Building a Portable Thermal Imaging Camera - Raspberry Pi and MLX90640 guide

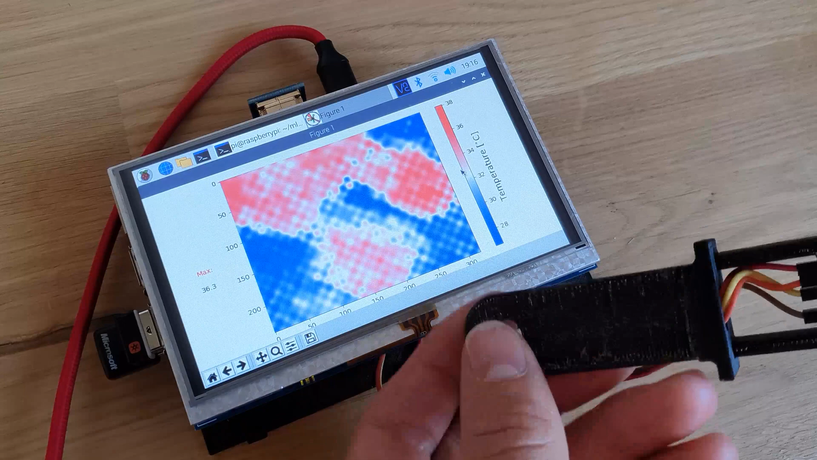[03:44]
In my testing, I get about 1.5 frames per second from the Raspberry Pi 3B, but I think a Raspberry Pi 4 should be able to achieve more than this.
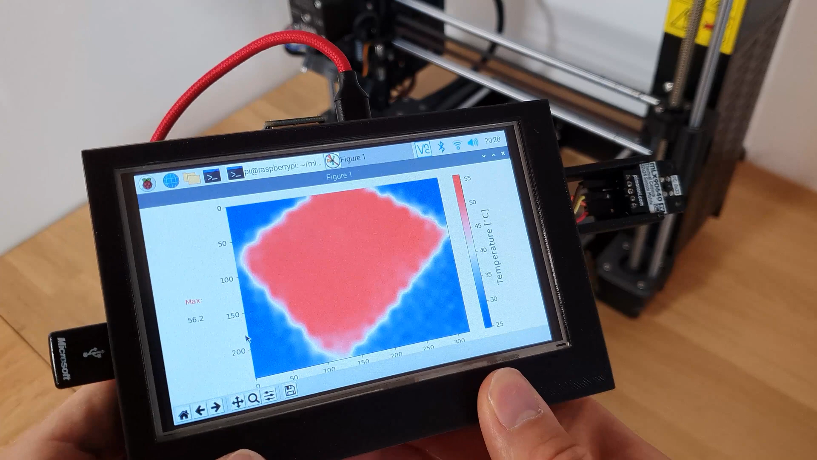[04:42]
I've used a bed on my 3D printer because I know it's set to 60 degrees. I got within half a degree of this measurement, so I think it's pretty accurate.